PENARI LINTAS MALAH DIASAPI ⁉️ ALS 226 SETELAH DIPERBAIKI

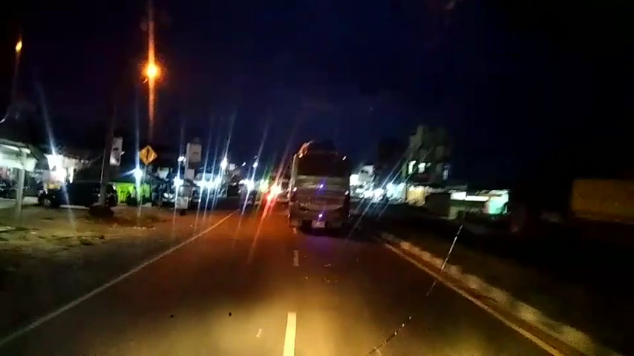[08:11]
Nah, ini ALS 226-nya Pak Dami sudah jalan ini. Tadi habis trouble dan diperbaikin. Katanya di kompresor anginnya, tapi ini nggak bisa. Sekarang malah larinya kencang juga ya. Ini kita di daerah Dharmasraya ini.
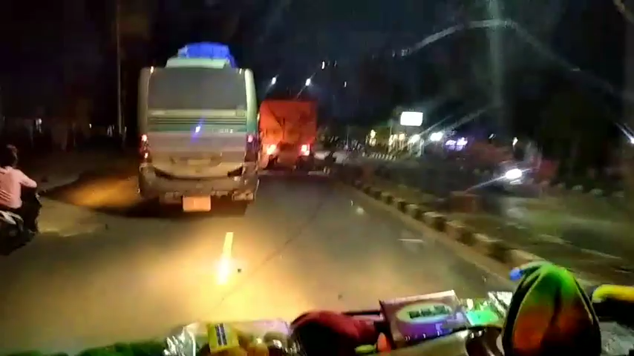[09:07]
Nah, masih nyalip terus nih ALS 226 ini. Terus.
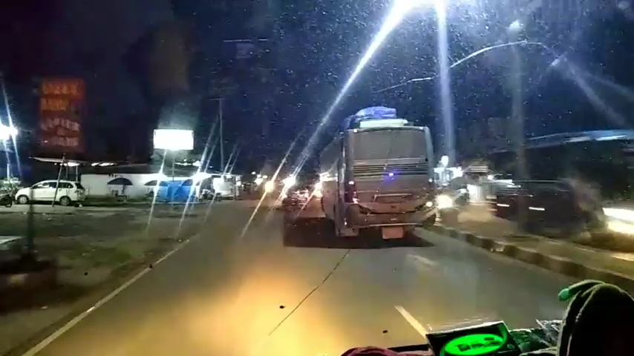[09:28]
Baru trouble. Awas, ada kereta nggak berlampu. Awas, kering.
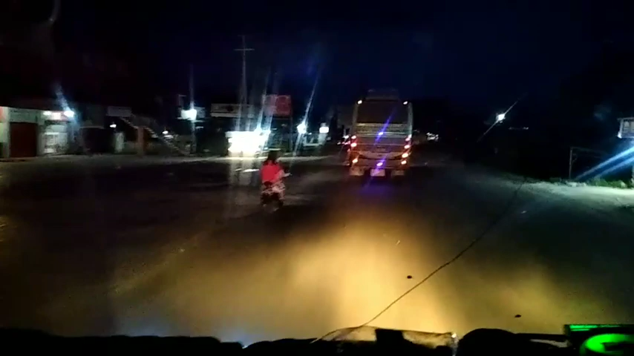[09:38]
Awas.
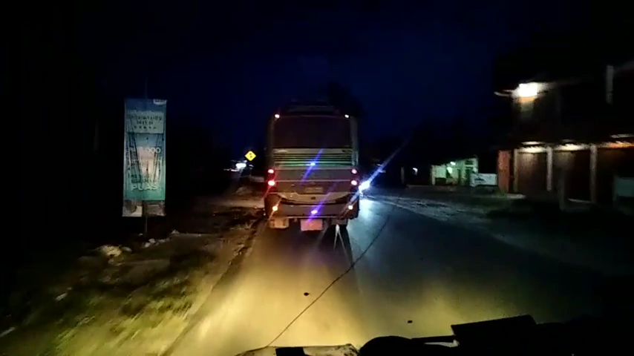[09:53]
Udah mantep kok larinya. Mudah-mudahan nggak trouble lagi nih, ini 226. Malah mau nyalip aja nih sekarang. Iya bang, mau nyalip aja deh malah. Mau motong.